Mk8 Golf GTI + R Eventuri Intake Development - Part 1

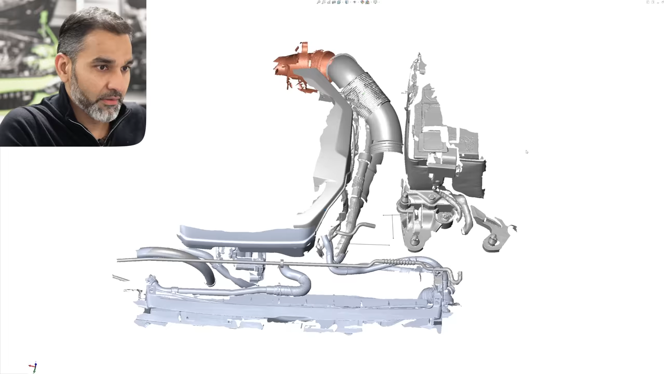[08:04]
In front of me is the assembly of all the meshes put together.
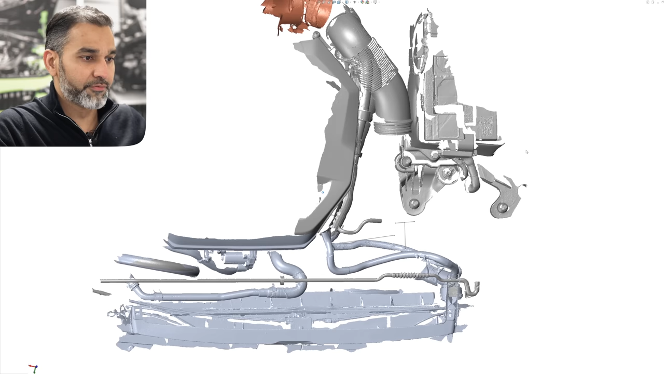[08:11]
And we've got the front area here where the duct sits in. As you can see the strut brace there which is highlighted in blue which lies across the duct.
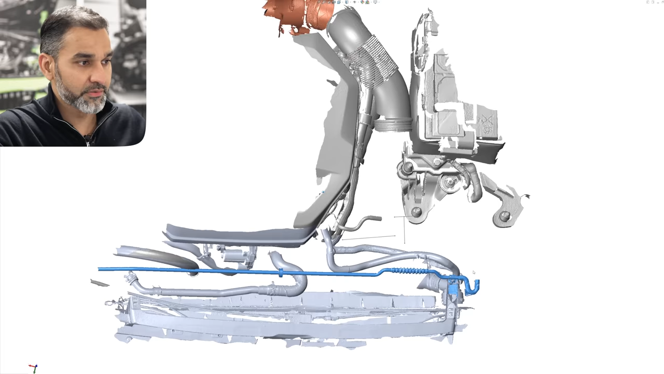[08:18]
Then we've got the engine cover.
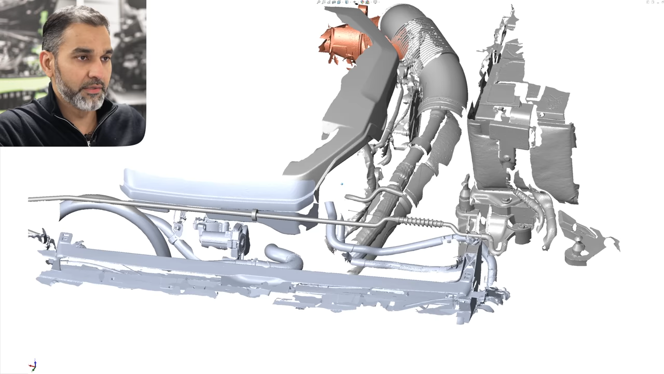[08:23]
So we've just scanned a small area of the engine cover which is what we're interested in.
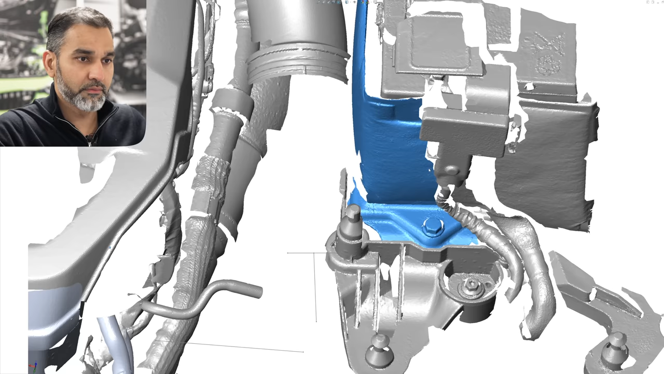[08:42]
the bolt which we used previously in the Mark 7 intake to secure the bracket to.
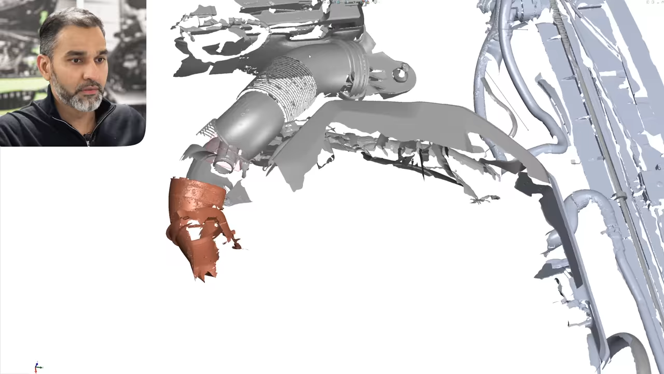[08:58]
coloured inlet which is actually the turbo inlet itself.
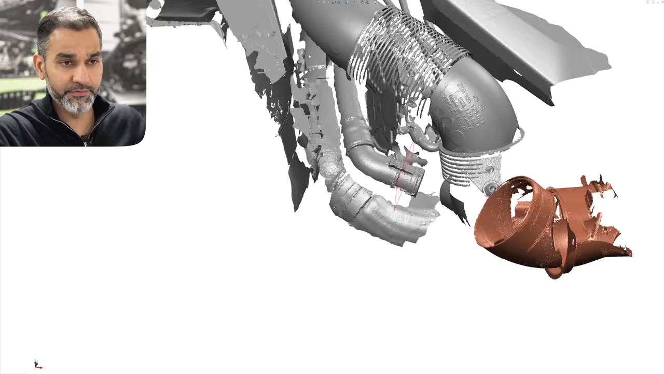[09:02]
So this is the Golf R scan. And you can see that turbo inlet then secures onto the turbo itself.
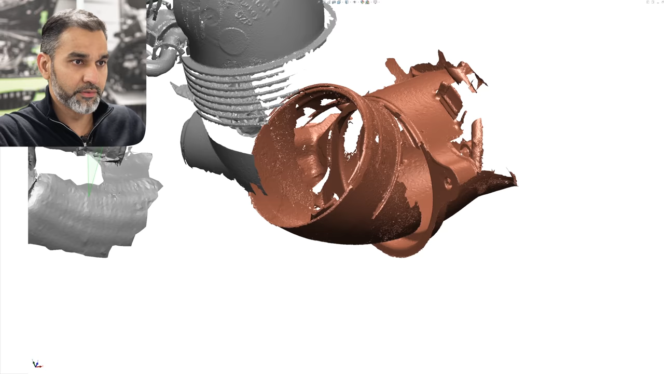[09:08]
So that blue area which I've highlighted is now
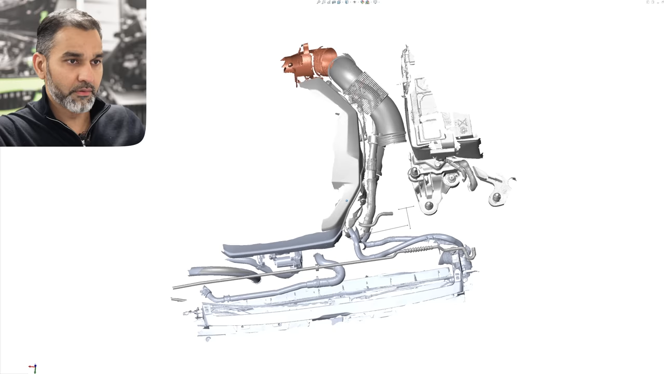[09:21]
the underside of the bonnet to show you how much space there is between
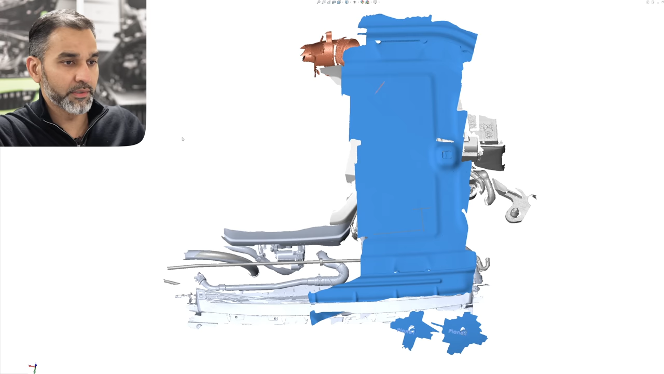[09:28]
the underside of that bonnet or hood and the engine bay.
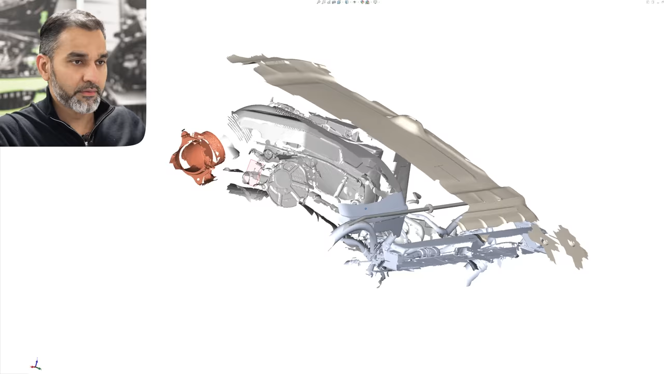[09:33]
So as you can see now
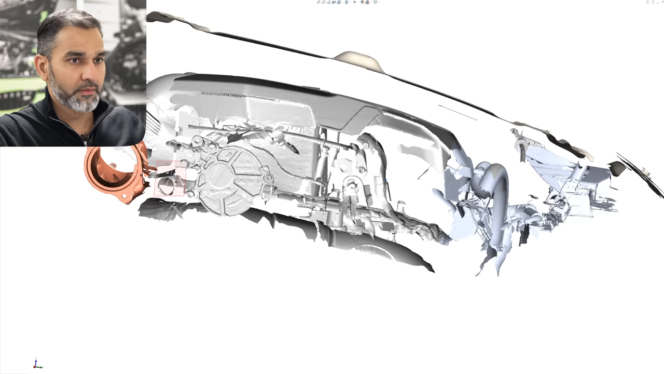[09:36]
that top layer is the underside of the bonnet.
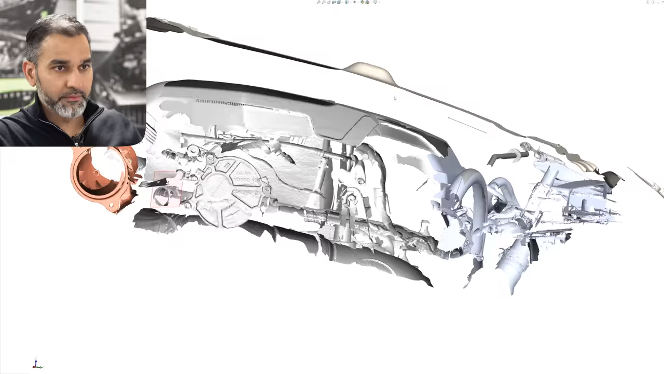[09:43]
And there is a bit of space available there for enlarging the intake without worrying about any
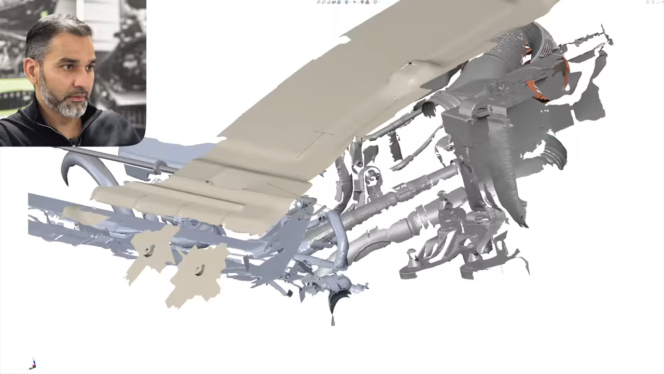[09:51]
parts hitting onto the bonnet as the engine moves.
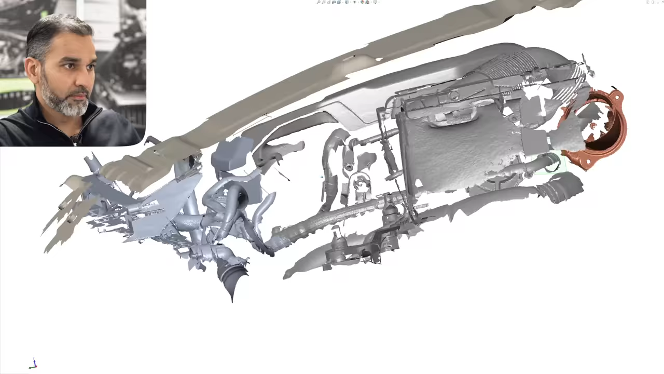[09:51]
So I think we'll try and make use of that space. It's not a huge amount but it's it's enough to allow us for a bit more movement.
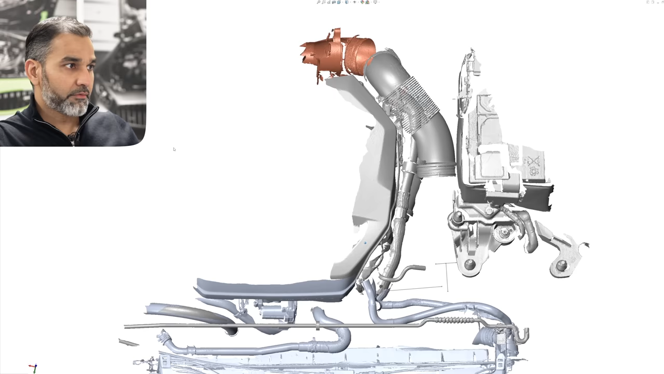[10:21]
Okay, I'm going to get rid of the inlet stock tube.
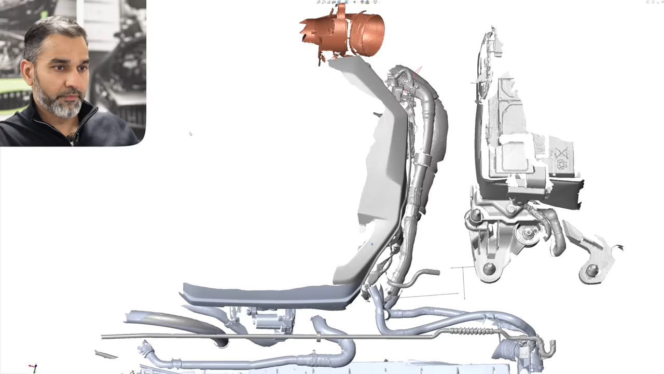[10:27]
Okay, so that's our envelope now within which to design in. So we've got front area.
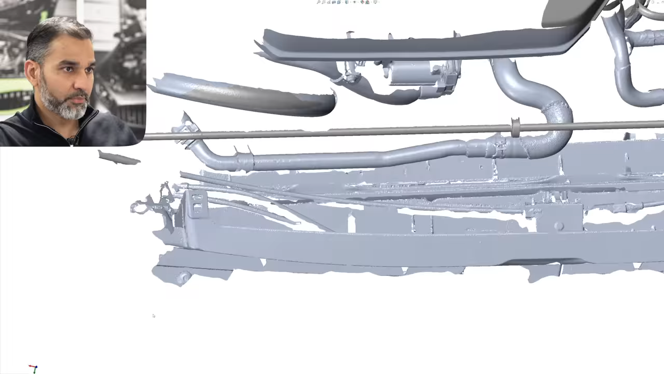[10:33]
You can see the two mounting points one here and on the other point over there.
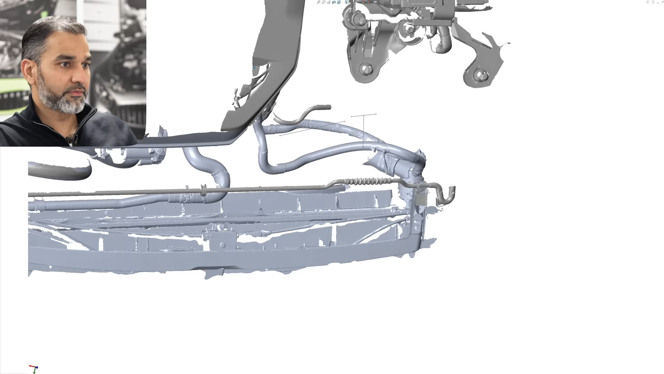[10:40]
So we'll design something to fit into that whole area for a duct which will then
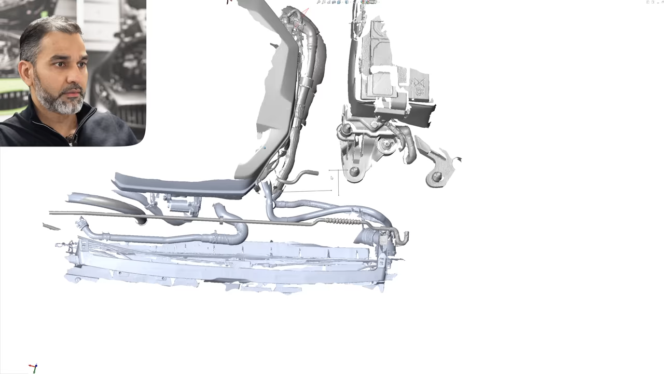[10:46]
go to the filter housing which will sit into this area where the stock air box was.
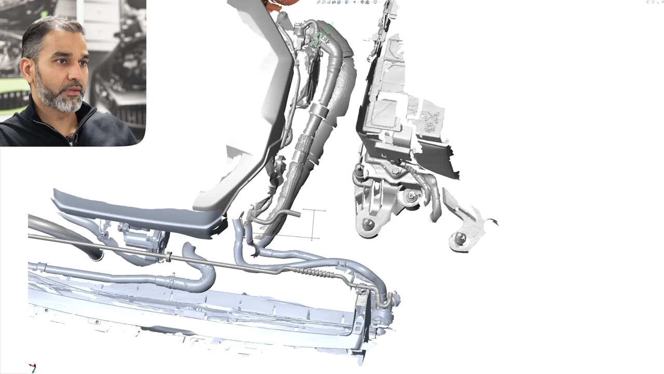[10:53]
And then we'll use this channel, this sort of
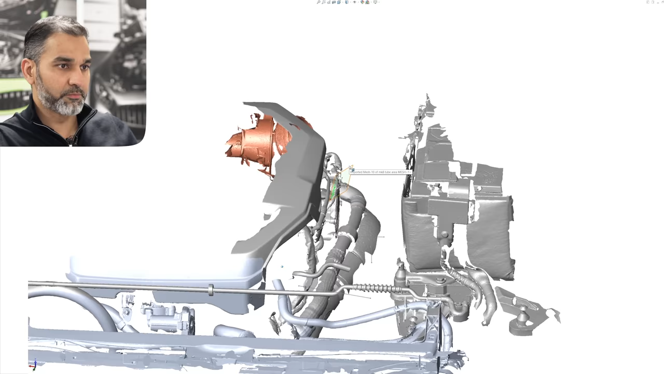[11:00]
channel of space between the air box and the turbo inlet for our tubing system.
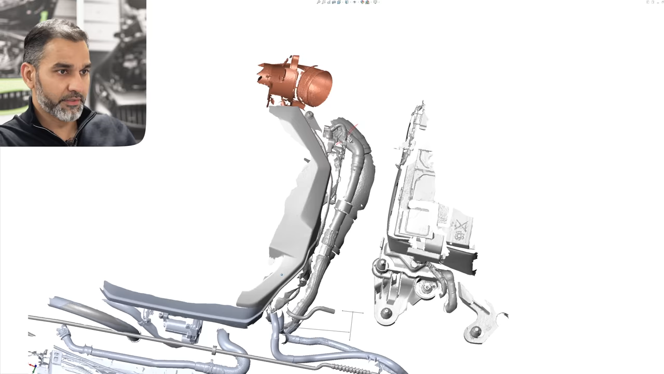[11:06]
And I think there's enough scope here to increase the volumes of every component we can. Right.
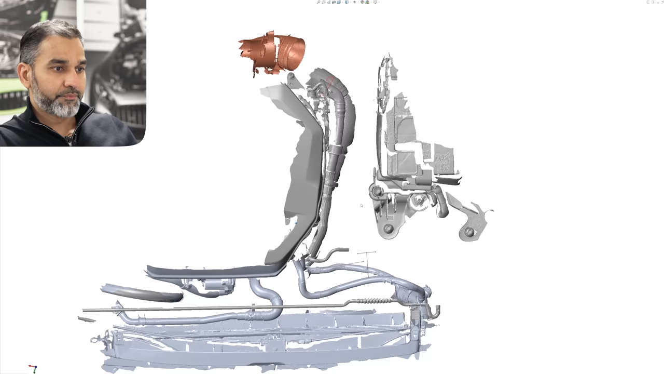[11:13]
That's a brief overview of the mesh for the stock system and the available space we have.